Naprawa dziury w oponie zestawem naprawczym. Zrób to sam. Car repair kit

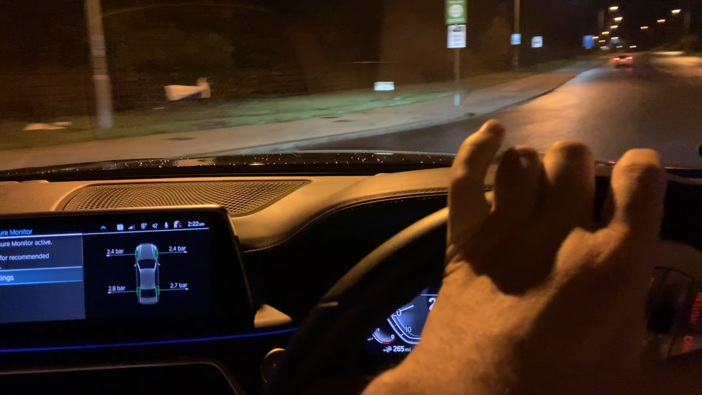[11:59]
napompować sobie na stację benzynową, tam są te fajne kompresorki, nastawi się
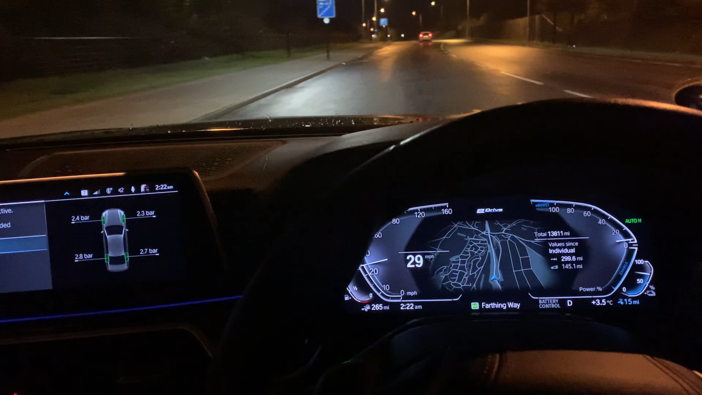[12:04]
ile się chce napompować, wbije się na przykład po 2-4 bara na lewe, prawe koło i on dopompuje wtedy idealnie, nie? A tą pompką z auta to ciężko, tak jest? Napompować tyle, ile się chce, no ale mi się udało, także nawet nie musiałem jechać. Dobrze, nie chce mi się, taka pogoda teraz, zimno na tym dworze. Ile to jest? 3,5 stopnia. Buu! Zimno jak, nie wiem.